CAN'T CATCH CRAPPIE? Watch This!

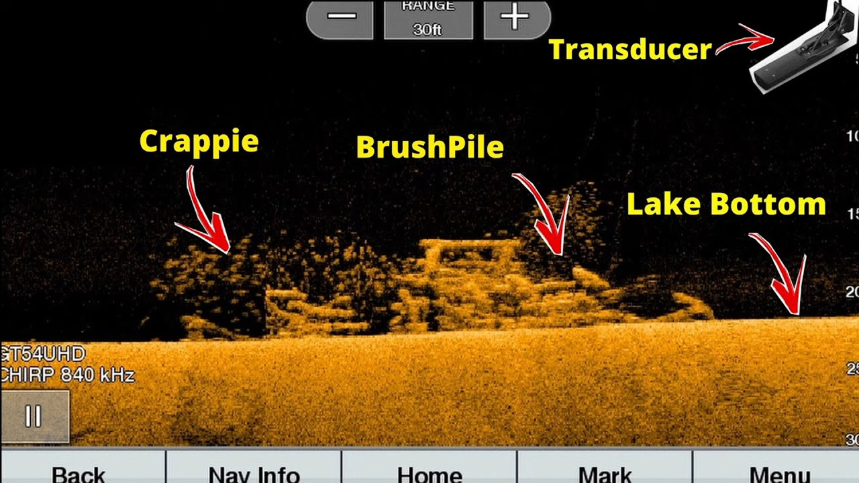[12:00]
But, yeah, on this image, I mean, this one's pretty self explanatory. It's really hard to find a school like that unless you get really lucky or your lake just has millions of fish in it. But, what I want you to get out of this video is if I'm, if you're talking to me and I'm telling you I'm fishing 20 feet, in reality, I'm probably only fishing 6 feet deep.